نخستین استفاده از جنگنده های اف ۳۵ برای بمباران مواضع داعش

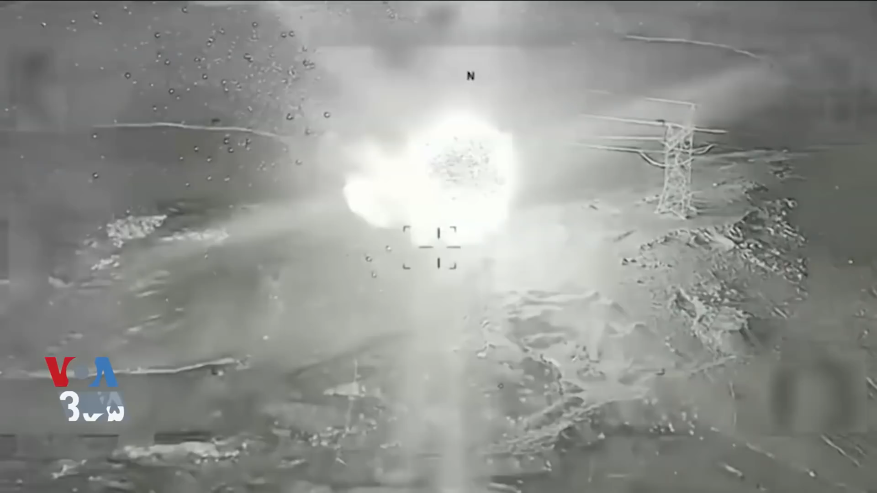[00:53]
انبار سلاح و مهمات داعش را منهدم کردند. داعش در مناطق جنوب کرکوک مدتی است فعالتر شده است.
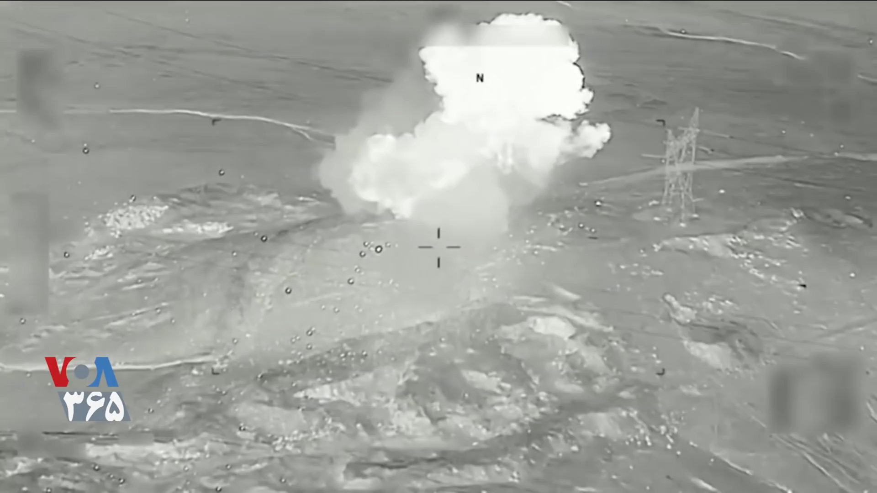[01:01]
سشنبه دیروز پیکار جویان داعش در جنوب کرکوک پنج نفر را رو بودند و در منطقی مخمور در شمال عراق یک معمور را به قطر رساندند.